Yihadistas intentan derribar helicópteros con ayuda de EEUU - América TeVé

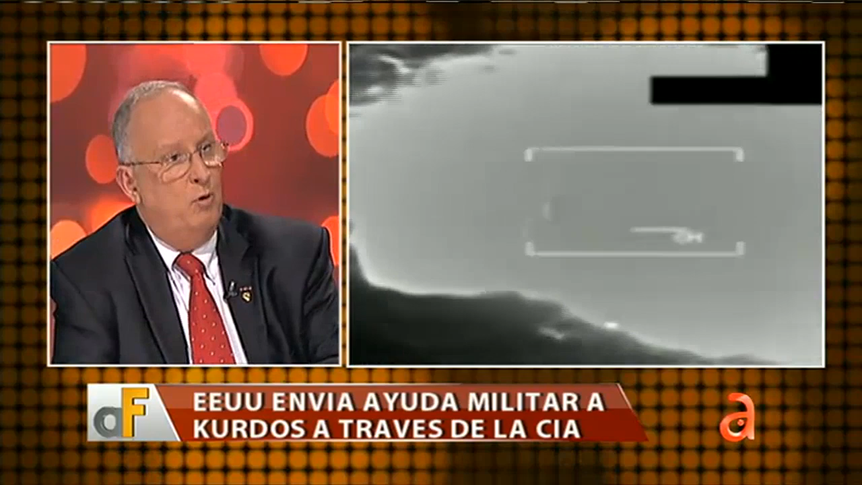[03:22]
O sea que aquí el movimiento está restringido a carreteras y muy bien se puede hacer con este tipo de efectivo. Hay una cantidad de bombas. Una cosa, un detalle que no se había hablado, Pedro, es esto de los misiles dirigidos. Fíjate, una cosa interesante es que los aviones que están haciendo estos operativos tienen un par de cosas a su favor.
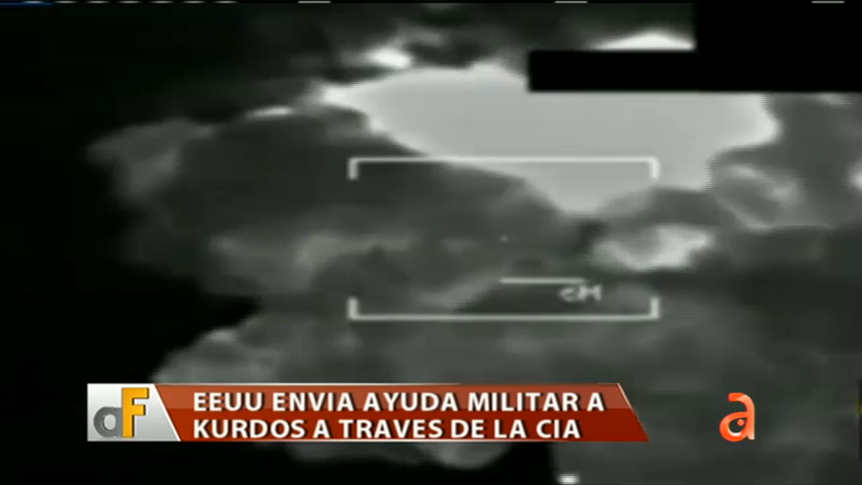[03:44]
O ya sea un individuo en la tierra, porque se está hablando de que no hay tropas en la tierra, pero sí puede haber un operativo de boinas verdes, tropas especiales que están iluminando el objetivo con un rayo láser y guiando el misil. Eso ha ocurrido. También eso se puede hacer por otra plataforma, un avión o un dron que ilumine el objetivo. Por eso son tan precisos estas municiones. Y cuando estamos hablando de columna 16, 20 vehículos, entre dos aviones caza bombarderos, tienen suficiente armamento para destruir una columna que avanza de 30 a 40 vehículos. Una cosa que quería puntualizar, vamos a ver si podemos verlos ahora, porque pedí estas imágenes para compartir precisamente algunos detalles.
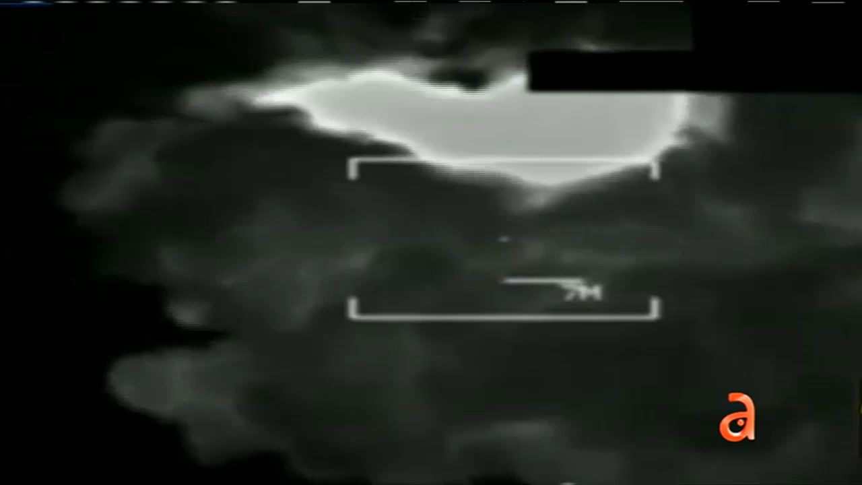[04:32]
Claro, porque estás en la carretera y son vehículos y lo único que están en los vehículos son el enemigo.